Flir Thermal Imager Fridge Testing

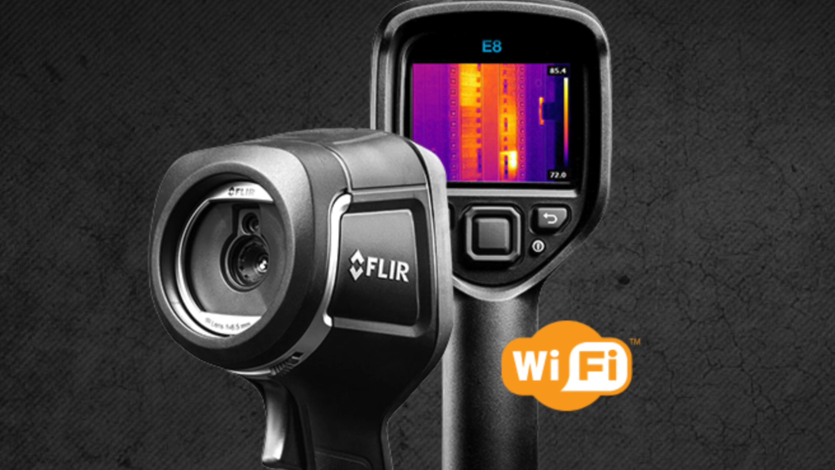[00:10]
there's the thermal imager that I use for testing in the field it's the e4 and it's upgraded to an e8 and
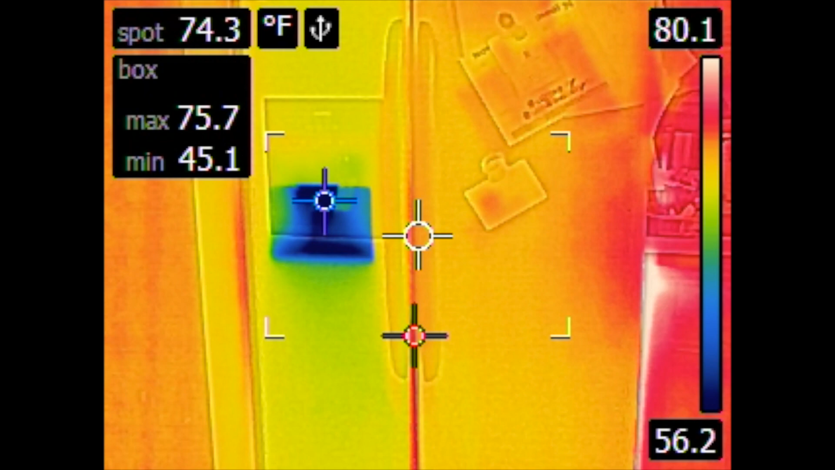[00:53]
On screen: spot 74.3°F, max 75.7°F, min 45.1°F, scale top 80.1°F, scale bottom 56.2°F
the heat and the coal all around the fridge that's the heat from the condenser
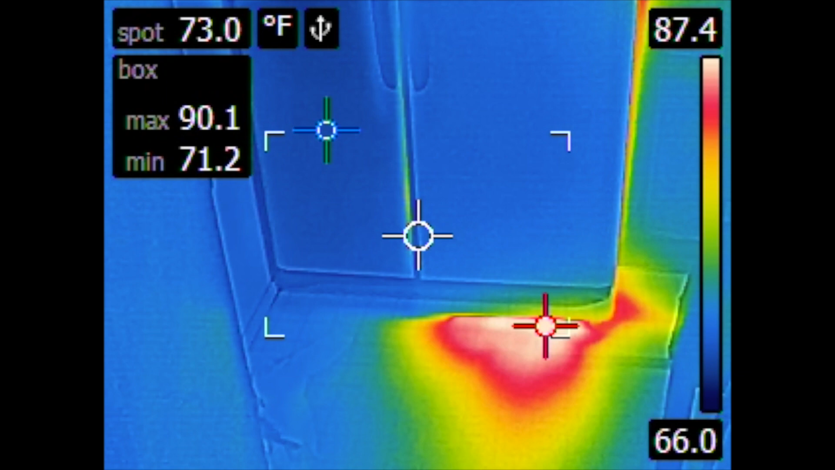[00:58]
On screen: spot 73.0°F, max 90.1°F, min 71.2°F, scale top 87.4°F, scale bottom 66.0°F
the fans blowing it out the right side there and also on the side you see some
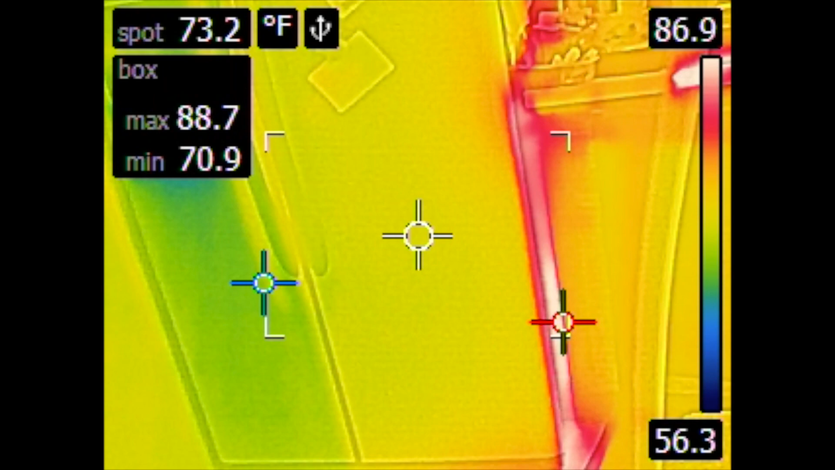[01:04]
On screen: spot 73.2°F, max 88.7°F, min 70.9°F, scale top 86.9°F, scale bottom 56.3°F
some heat there as well it will always recalibrate so that the the blues and the reds it's always changing so you have to kind of pay
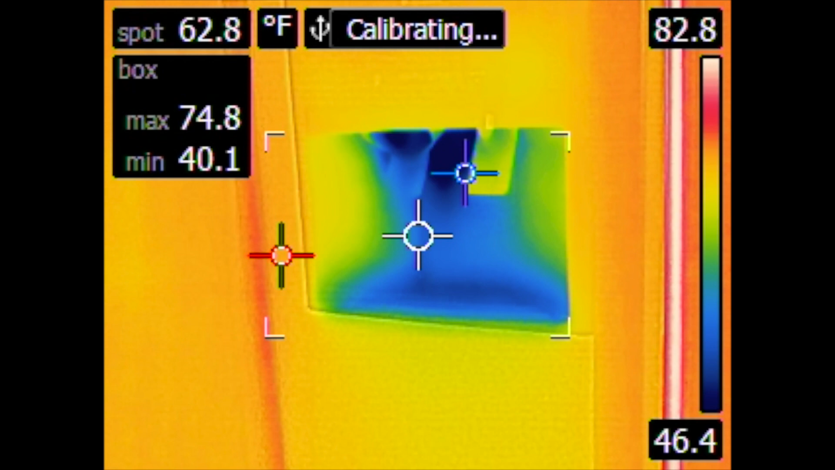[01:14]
On screen: spot 62.8°F, max 74.8°F, min 40.1°F, scale top 82.8°F, scale bottom 46.4°F
attention to that when I open the door here the blue on the right you can see the dark blue
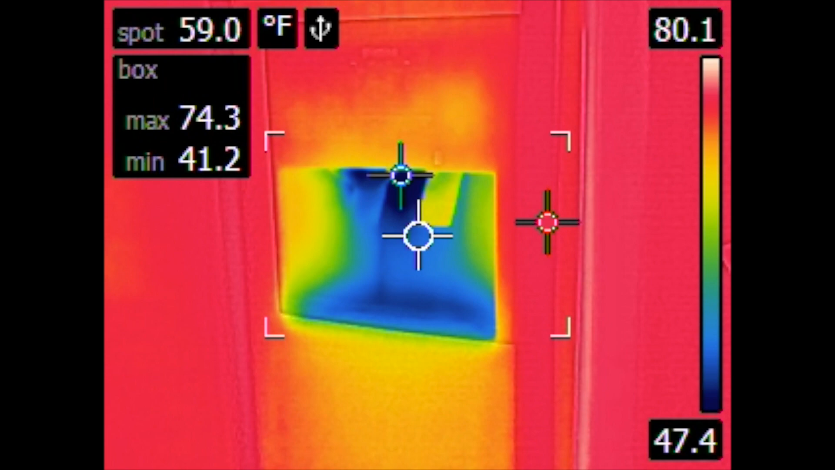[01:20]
On screen: spot 59.0°F, max 74.3°F, min 41.2°F, scale top 80.1°F, scale bottom 47.4°F
goes from you know 47 down to a negative 20 and
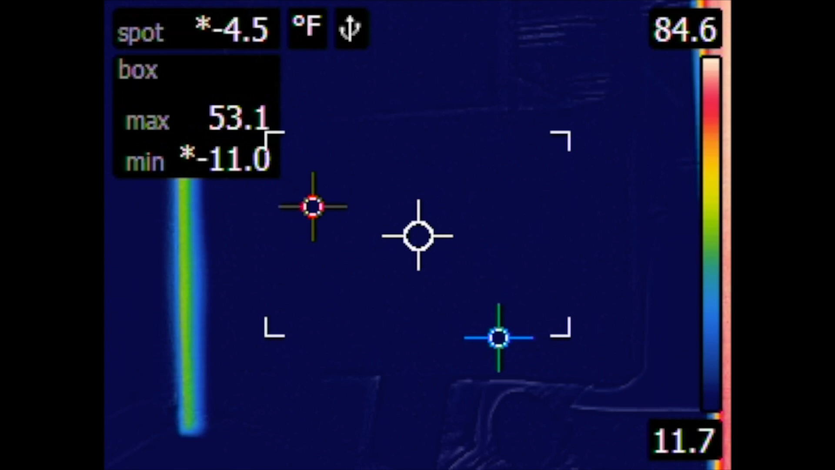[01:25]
On screen: spot -4.5°F
so it's the same color so you gotta you can't really pay attention to the color you have to look
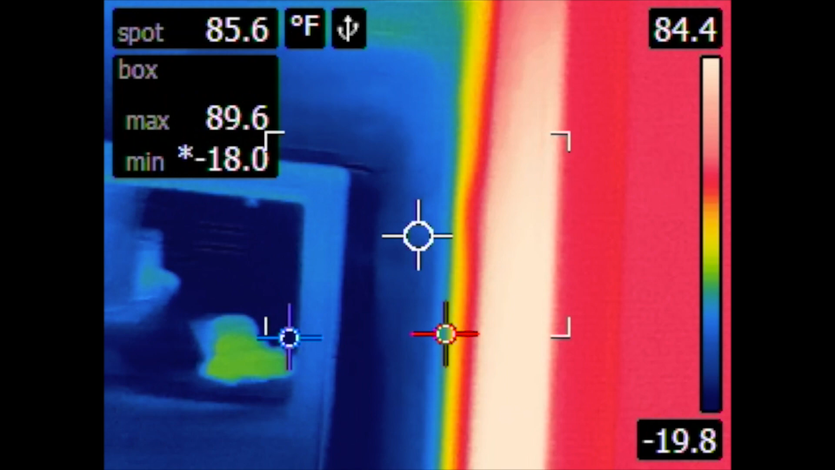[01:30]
On screen: spot 85.6°F, max 89.6°F, min -18.0°F, scale top 84.4°F, scale bottom -19.8°F
at the actual temperatures you can see it's going down to negative 16 17
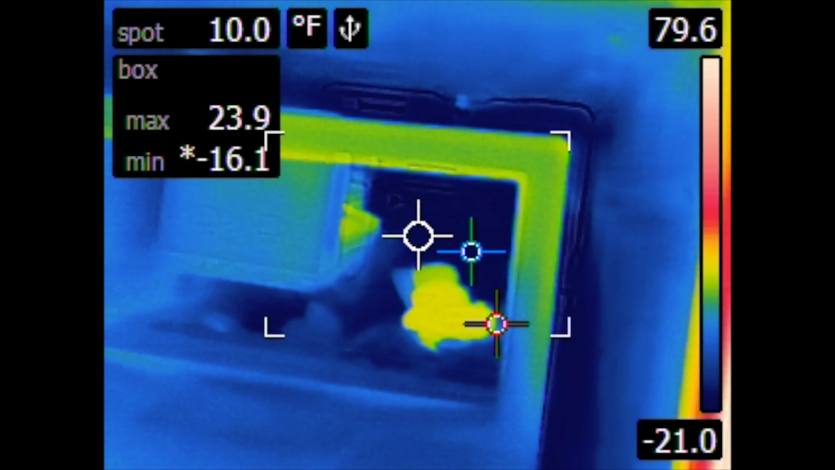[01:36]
On screen: spot 10.0°F, scale top 79.6°F, scale bottom -21.0°F
on the back wall there and that's really what I want to find at the max setting
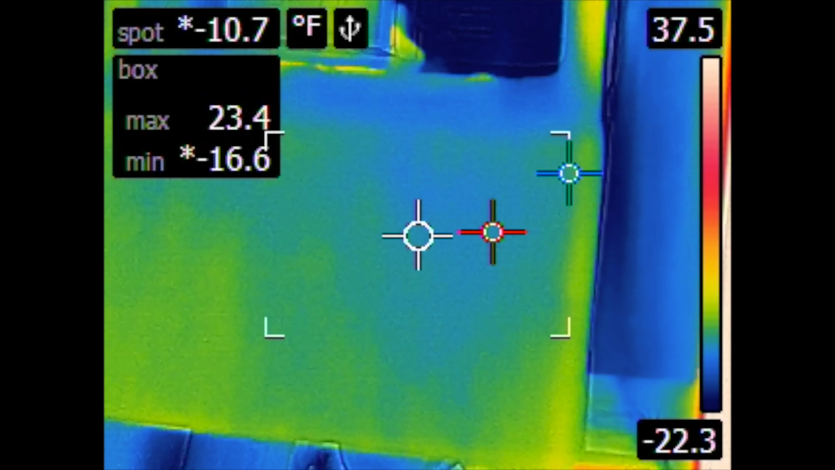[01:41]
On screen: spot -10.7°F
on a fridge that's set to zero degrees then normally I'm going to find negative 5
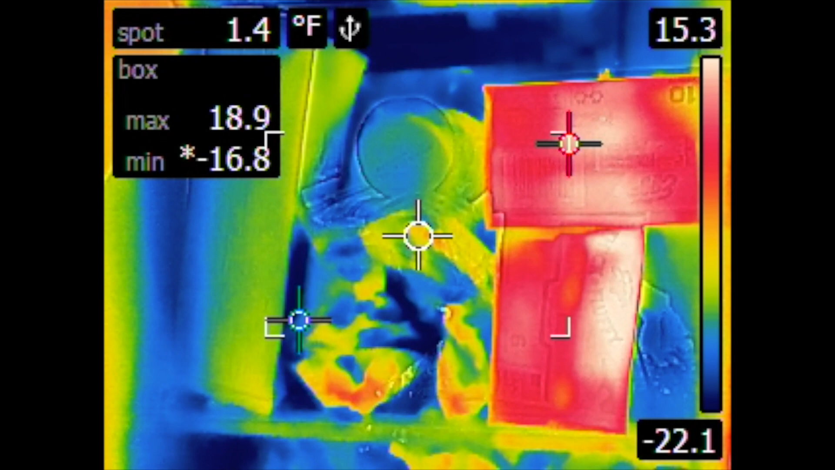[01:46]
On screen: spot 1.4°F, max 18.9°F, min -16.8°F, scale top 15.3°F, scale bottom -22.1°F
degrees on that back wall the the temperature of the food is going to be a little higher
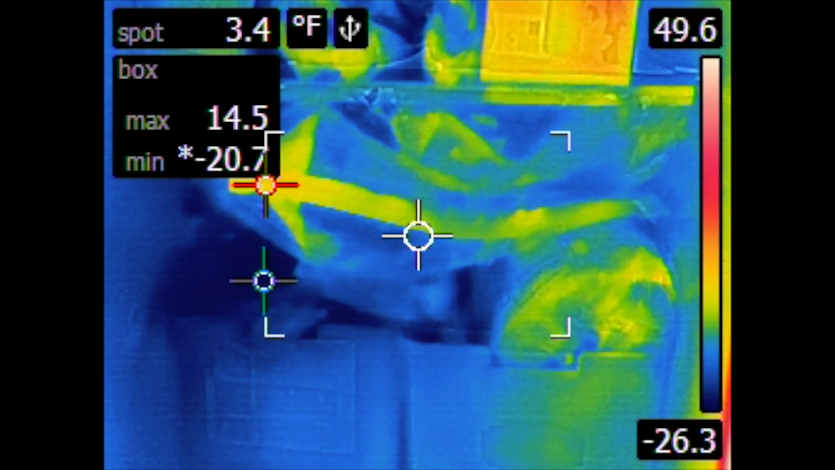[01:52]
On screen: spot 3.4°F
normally I probably see probably between zero and five on the
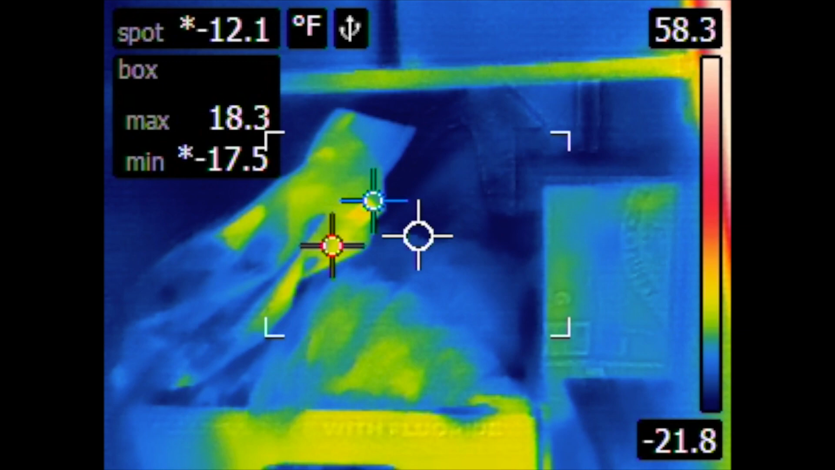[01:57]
On screen: max 18.3°F, scale top 58.3°F, scale bottom -21.8°F
food and that's totally normal here obviously I'm
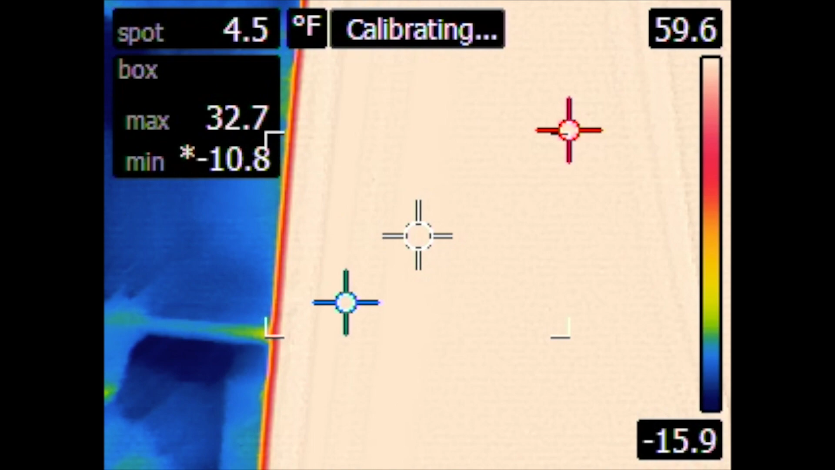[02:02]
On screen: spot 4.5°F, scale top 59.6°F, scale bottom -15.9°F
because the settings lower I'm in the negatives and on the right hand side the fresh
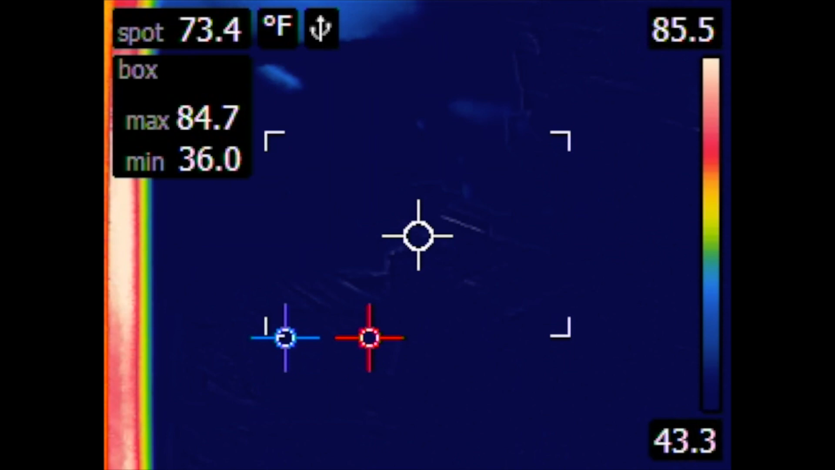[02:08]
On screen: spot 73.4°F, max 84.7°F, min 36.0°F, scale top 85.5°F, scale bottom 43.3°F
fruit compartment again I'm not going to pay attention to the max setting at all
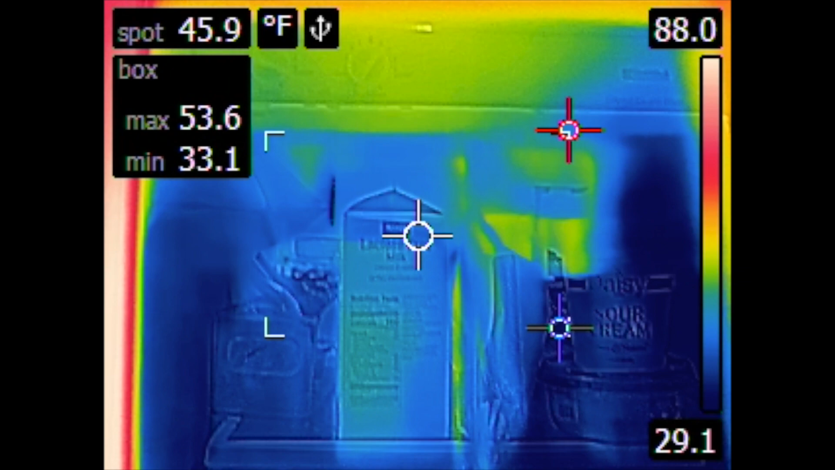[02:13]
On screen: spot 45.9°F, max 53.6°F, min 33.1°F, scale top 88.0°F, scale bottom 29.1°F
here what I'm going to be looking for is the min and the spot so you know if I'm in the 20s
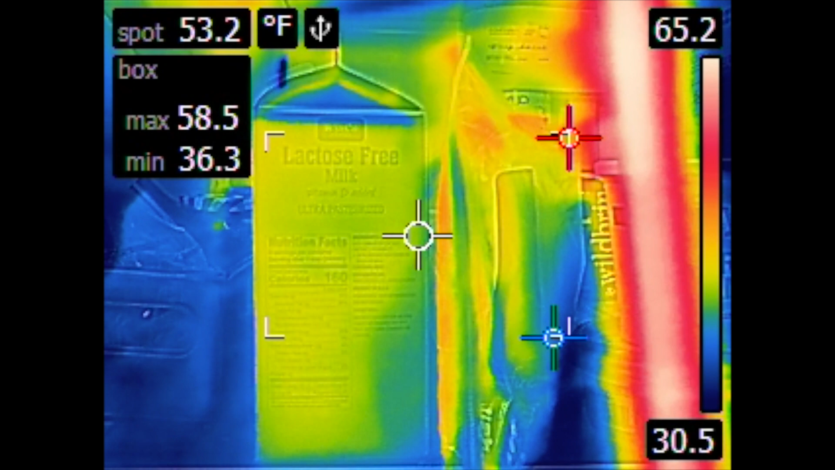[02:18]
On screen: spot 53.2°F, max 58.5°F, min 36.3°F, scale top 65.2°F, scale bottom 30.5°F
in the 30s in the 40s then we're looking good so
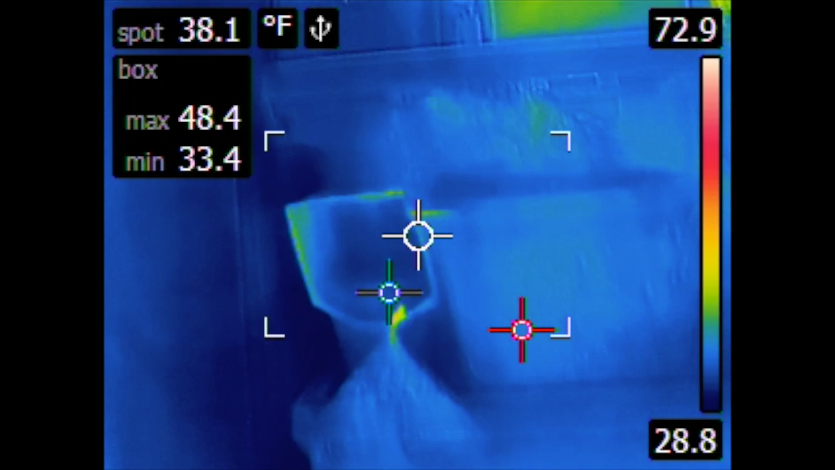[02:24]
On screen: spot 38.1°F, max 48.4°F, min 33.4°F, scale top 72.9°F, scale bottom 28.8°F
and you can see it's it's taking a lot of different readings from a lot of different places but